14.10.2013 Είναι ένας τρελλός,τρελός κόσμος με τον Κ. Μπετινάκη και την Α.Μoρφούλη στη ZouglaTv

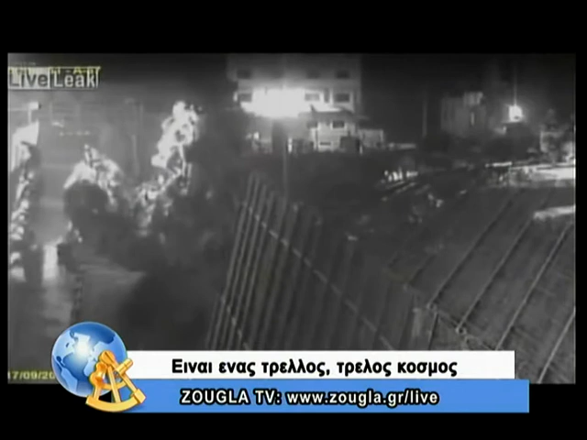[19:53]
Σύμφωνα με την ανακοίνωση των τοπικών αρχών, βέβαια, συνολικά 6 Ισπανοί τραυματίστηκαν στη διάρκεια της επιχείρησης απομάκρυνσης, ενώ ένας μετανάστης έσπασε το πόδι του όταν έπεσε από τα σειρματοπλέγματα του εξωτερικού φράχτη. Είναι 2 οι φράχτες. Κατόρθωσαν, πήδησαν τον ένα και προσπαθούσαν να ανέβουν και το δεύτερο οι μετανάστες. Το τελευταίο χρονικό διάστημα παρατηρείται μια αύξηση των ανθρώπων που προσπαθούν να περάσουν στην Ευρώπη, μέσα από τα περάσματα της Μελίγια και της Θέουτα.